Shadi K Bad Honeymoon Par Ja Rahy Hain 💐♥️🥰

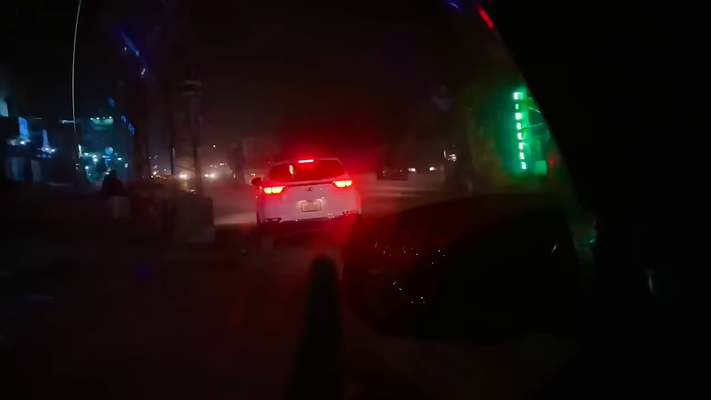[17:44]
ये सामने किया स्पोर्टेज में हसनैन भाई जा रहे हैं उमेर भाई आपने गाड़ी हसनैन भाई की
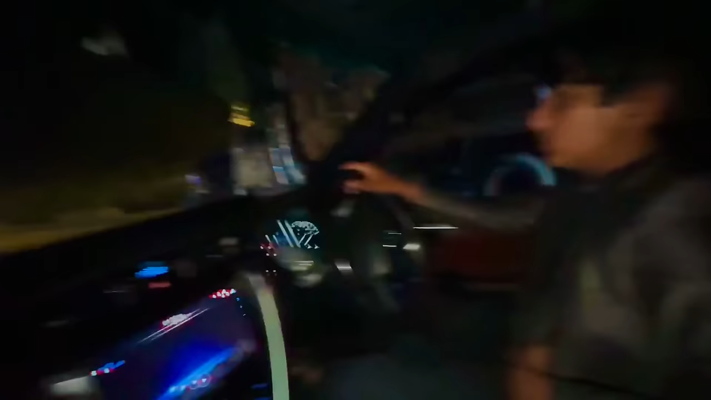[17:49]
किया स्पोर्टेज के पीछे पीछे रखनी है क्योंकि 149 के पीछे हां
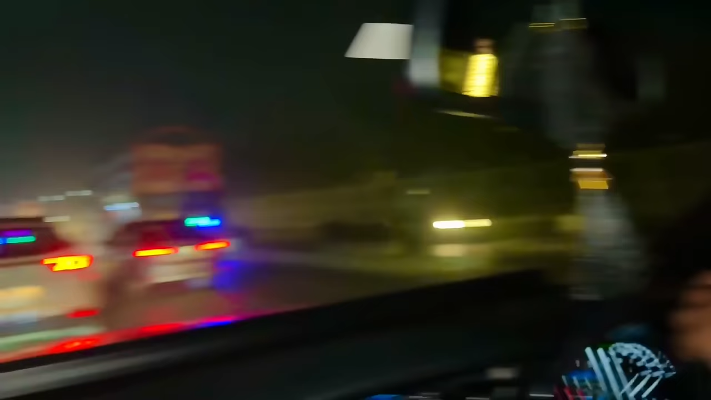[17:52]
इंदा गड्डी दा नंबर ही वे पिया 149 ओके वनडे सीधे सीधे दे पीछे